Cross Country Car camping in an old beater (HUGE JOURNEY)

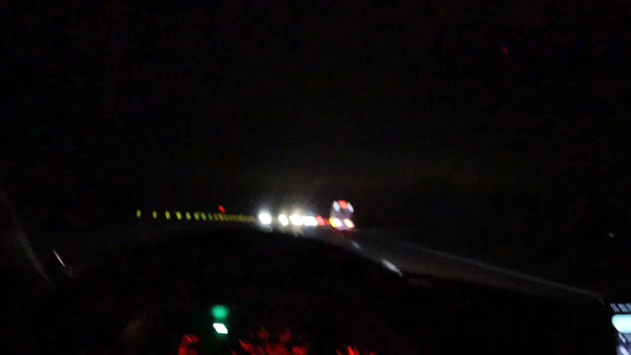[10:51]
So this is crazy, like for the past like 70 miles or so, there's been nothing out here. Like I've not passed like really any businesses or gas stations or anything.
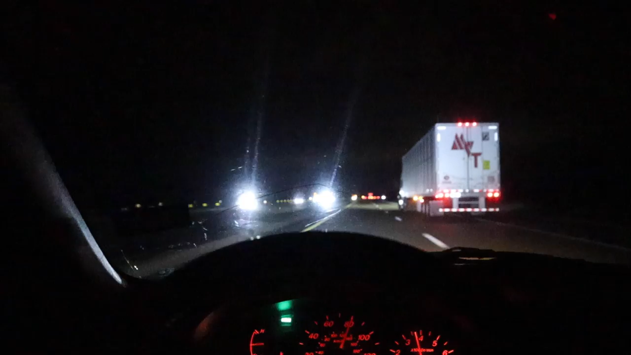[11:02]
And yeah, I'm just kind of surprised because this is a pretty major highway. I'm really glad that I have my extra gas and some tools with me. God forbid you have a blowout or something and don't have a spare or whatever. Just can't believe it's like this empty over here in in East Arkansas where I'm at.
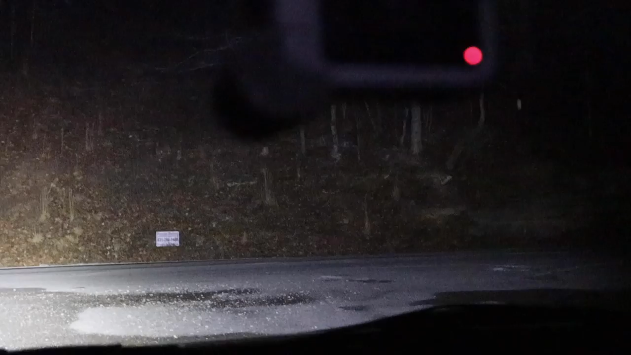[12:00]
This is so cool. There's snow.
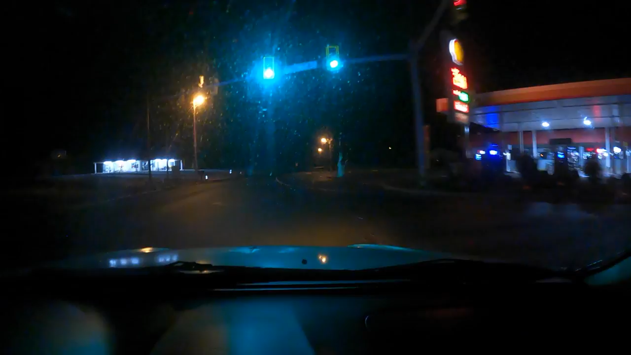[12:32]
ranging from their LED light bars to their LED headlight bulbs, fog light bulbs, etc. They're a wonderful product, and we couldn't be happier to have them as a partner on this channel. It's dark out here. Regular high LED light bar. I am way the hell out here. It's on some gravelly snow right now.
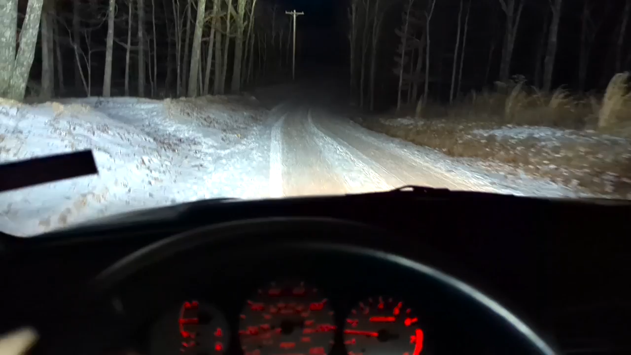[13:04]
It's starting to kind of build up too.
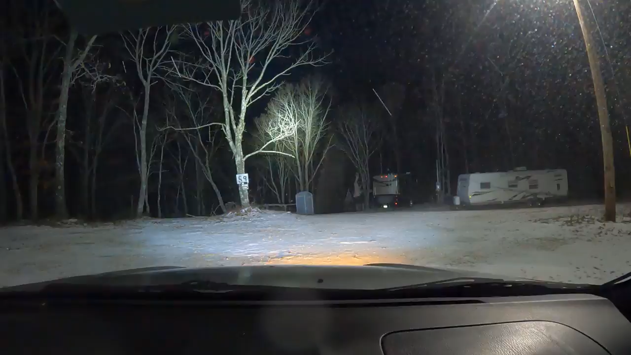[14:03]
We are out here. Dude, I'm out of my mind for coming out here alone. What the hell is wrong with me? There is nothing out here.
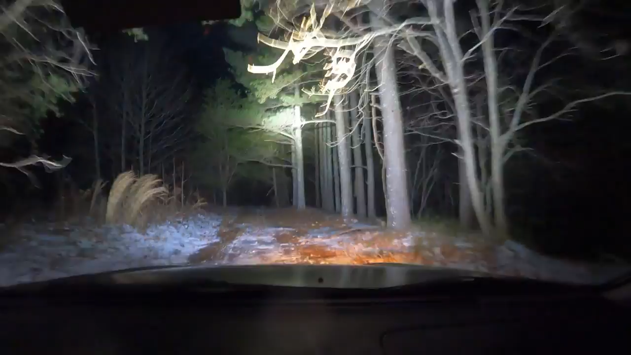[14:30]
There's nobody, nothing. I'm so far from anything. Alright, why am I out here
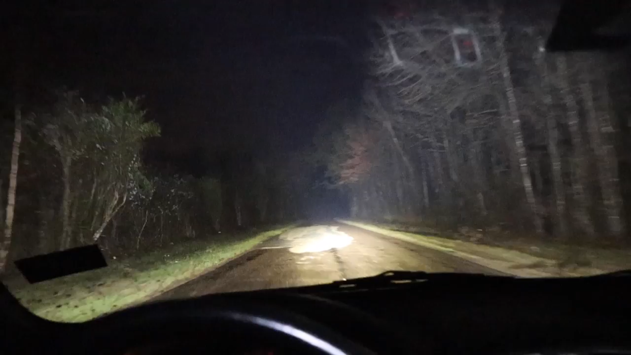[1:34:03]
Without this, I am passing creepy little shack houses, and you can hear the swamp frogs going crazy, and there's fog everywhere. So thank you, LostFit. At least I can count on one thing today. Now we are on one of these main roads doing 30 miles an hour in fifth gear.